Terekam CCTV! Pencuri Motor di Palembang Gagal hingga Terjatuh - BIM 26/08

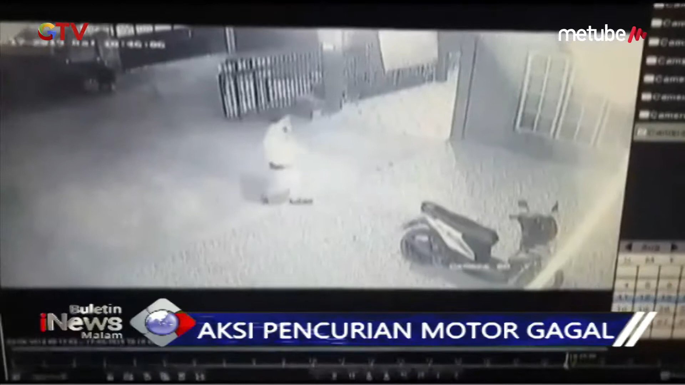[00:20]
Inilah aksi pelaku pencurian yang sedang mengamati situasi di sekitar motor buruannya. Aksi pelaku sempat terhenti karena khawatir niatnya diketahui warga. Setelah dirasa aman, pelaku langsung mengeksekusi sebuah motor yang tengah diparkir. Dengan menggunakan kunci letter T, pencuri ini berhasil menjebol kunci kontak dalam hitungan detik.